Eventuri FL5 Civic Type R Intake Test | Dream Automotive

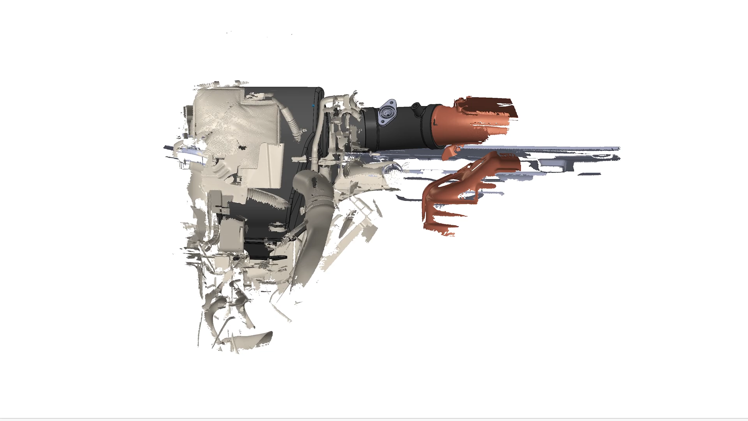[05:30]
So as a result of that, the FL5 airbox has much more depth between the front, where the bumper is, and the firewall at the back of the engine.